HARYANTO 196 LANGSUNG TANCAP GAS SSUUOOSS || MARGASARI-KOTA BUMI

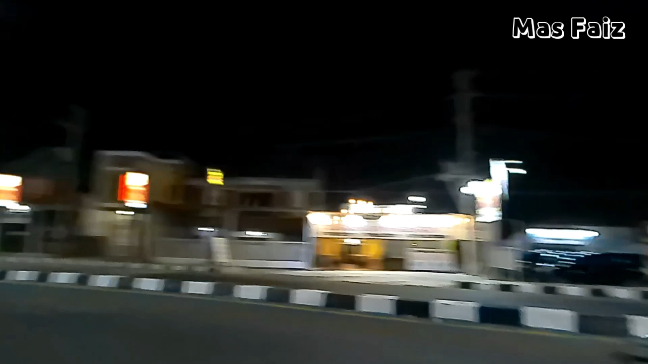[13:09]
Dan ini HR-nya di belakang teman-teman, masuk ke tol Tegal.
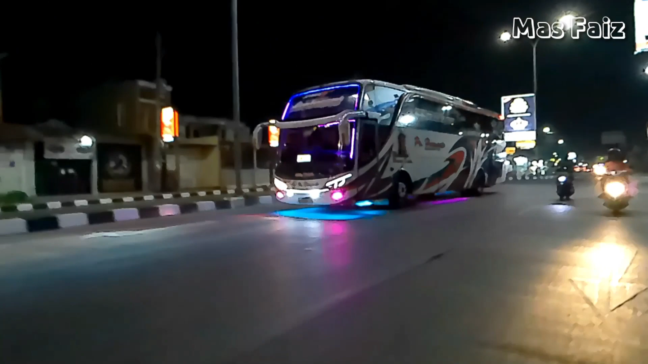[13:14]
Oke, 196 Haryanto, tim Banjaranyar Jakarta, masuk di tol Tegal. Semoga selamat sampai tujuan.